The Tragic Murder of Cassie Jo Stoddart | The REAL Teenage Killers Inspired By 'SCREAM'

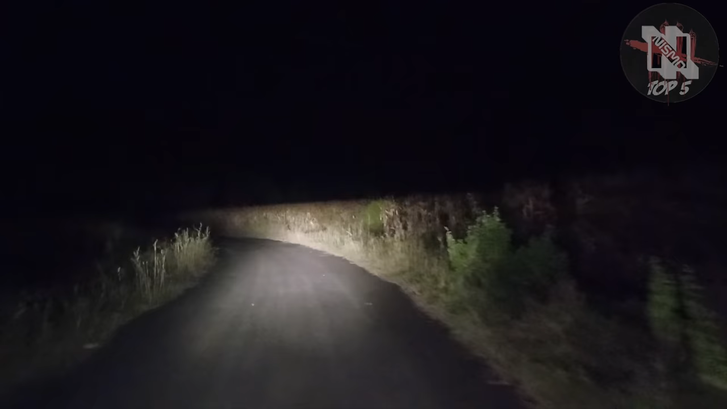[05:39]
Brian and Tori then drove to a rural area with the intention of hiding the evidence. They placed the weapons, clothing, and other evidence in a bag and set it on fire.